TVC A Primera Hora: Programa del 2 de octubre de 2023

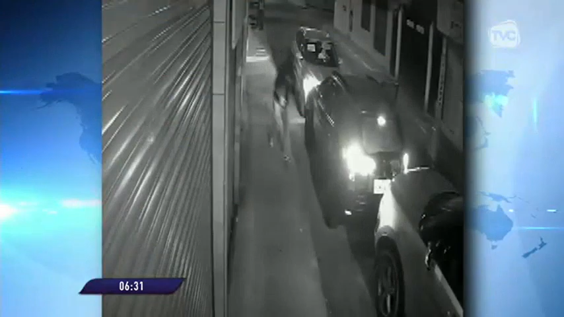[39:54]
El atraco no llevó más de un minuto para los delincuentes, pero para sus víctimas fueron momentos de terror. Eran las 12 con 29 minutos de la noche en el sector de Quitumbe, en el sur de Quito. Y el vehículo que usted ve en pantalla se encuentra estacionado afuera de un inmueble.
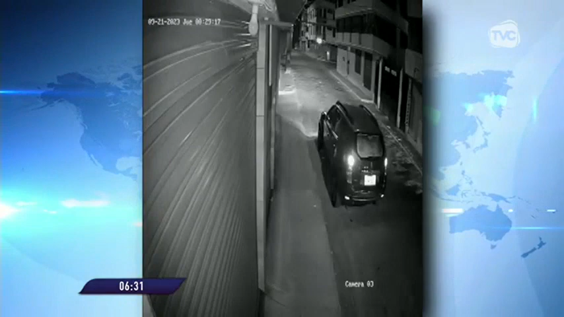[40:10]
Por su lado derecho pasa un carro color blanco sin sospecha alguna y segundos más tarde regresa. Pero esta vez se pone de frente a sus víctimas.
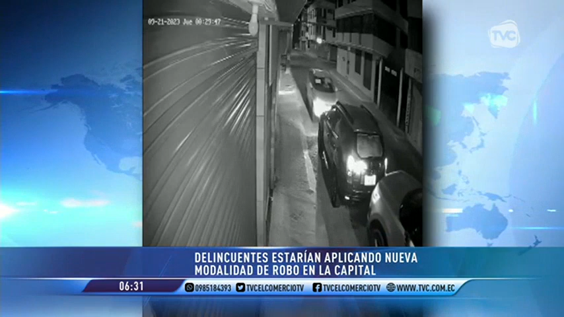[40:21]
Lo corchan con otro automotor por la parte trasera y de estos bajan tres sujetos encapuchados, que con amedrentamientos y violencia se llevan a la pareja y su vehículo con rumbo desconocido. No es un tipo de secuestro, sino una retención de las personas,